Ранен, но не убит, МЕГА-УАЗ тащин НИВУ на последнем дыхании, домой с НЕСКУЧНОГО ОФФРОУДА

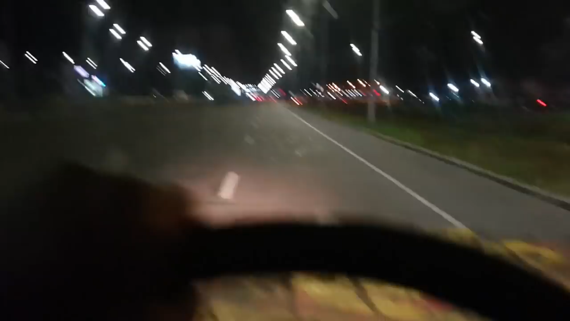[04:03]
То ли кардан. Эти звуки начались после замены кардана сегодняшнего. Ну, там крестовина забита косо-криво. Возможно, все-таки из-за этого. То ли раздатка, непонятно. Колесо спускает. Что еще из-под гель? Ну, все. Температура в норме.
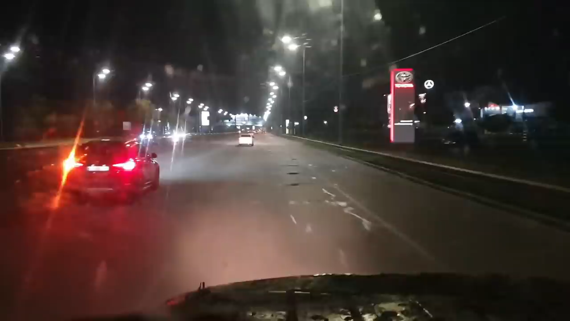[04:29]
Патрубок не течет. Ох, какие ямы шикарные вообще. Просто глубокие-глубокие. Такие широкие-широкие. На правительственной. Сейчас еще будем Ниву тянуть на буксире домой. Где ремень генератора потерялся. В болоте где-то. Запасного нет. Но все равно по дороге. Главное, чтобы трансмиссия выдержала. Ну, еще есть передний привод, в принципе.
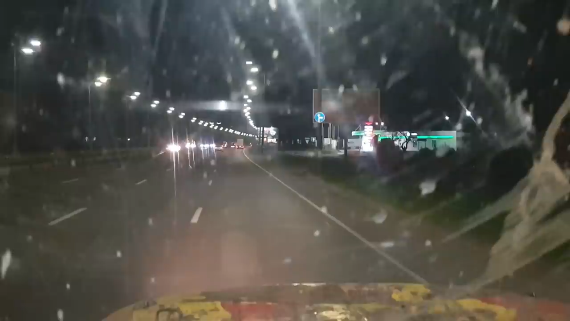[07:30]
Ну да, под нагрузкой. Может что-то с раздаткой. Ну, как-то совпадение, я не думаю. Вот, Нива. Нам еще километров. Ну, 10 точно ехать. Может, чуть больше. Трумзоны осваивают.
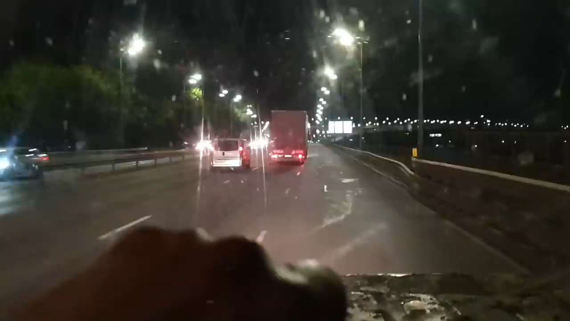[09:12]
Шашега так порадовала вообще. Заходите, смотрите. Там нескучный оффроуд. Все крайние ролики посмотрите. Так, вот он наш мост. Сейчас на левый берег уходим. Жека тут на веревочке.